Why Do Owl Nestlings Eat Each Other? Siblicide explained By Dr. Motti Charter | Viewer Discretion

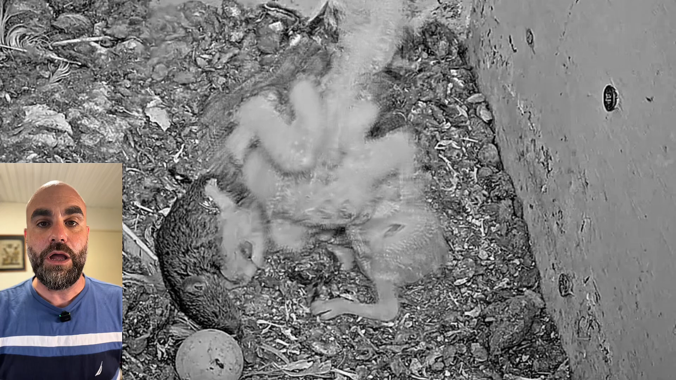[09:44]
beautiful nestlings they're they're fat they're hungry they're they're eating a lot they're very healthy now you may be happy at home by watching these nestlings